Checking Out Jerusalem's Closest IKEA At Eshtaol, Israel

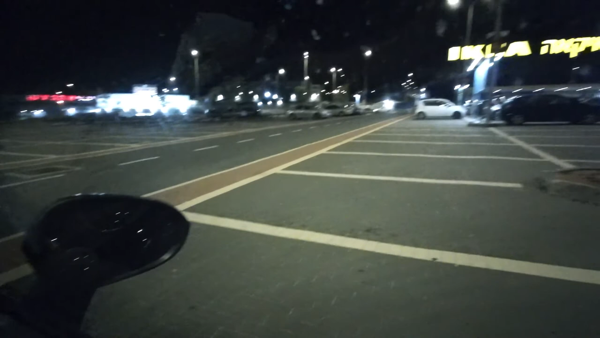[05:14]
Outside in the parking lot And it's definitely not going to win any prizes For the best Ikea in Israel But it's still pretty decent You can see there's some falafel in there